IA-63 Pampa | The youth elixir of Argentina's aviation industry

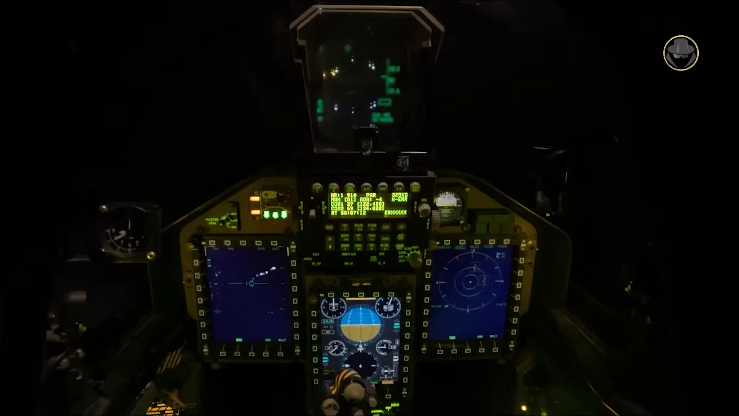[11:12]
generating a high fidelity simulation of advanced avionics, sensors and armament.